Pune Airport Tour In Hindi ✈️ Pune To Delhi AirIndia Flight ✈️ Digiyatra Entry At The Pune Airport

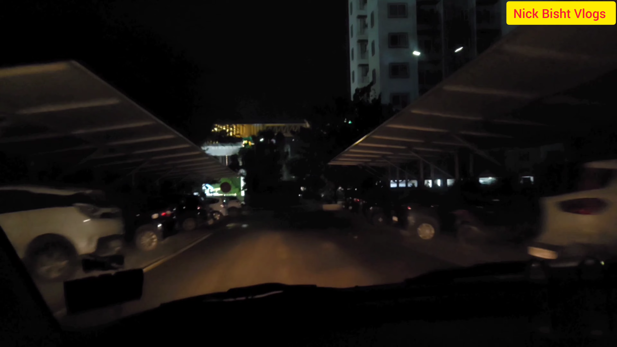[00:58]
तो जर्णी करते हैं स्टार्ट सोसाइटी से मैं निकल रहा हूं आप लोगों से आगे मिलते हैं चलिए ज़िए खुछ ना
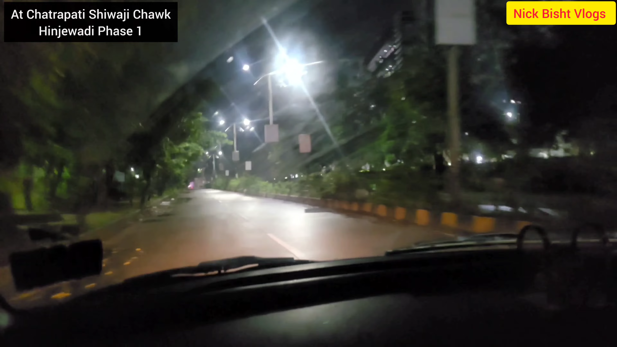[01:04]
चत्रपृति श्वाजी चौग तो फ्रेंट्स हिंज़ोडी से फेस वन से थोड़ा आगे मैं निकल गया हूं यहां से मुझे फॉर्टी फाइब मिन तो गैस
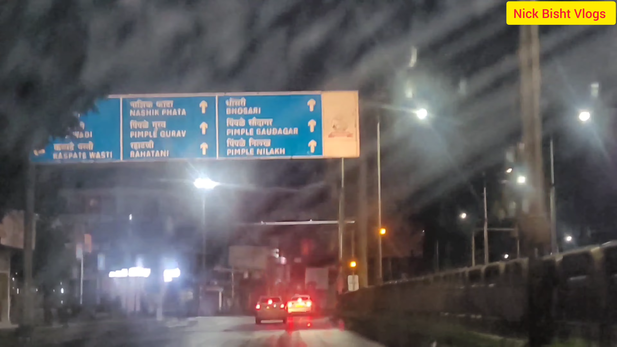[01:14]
अभी तो काफी अंधेरा है सिटी के अंदर हो सकता है जब तक मैं एयरपोर्ट पहुंचूं तब तक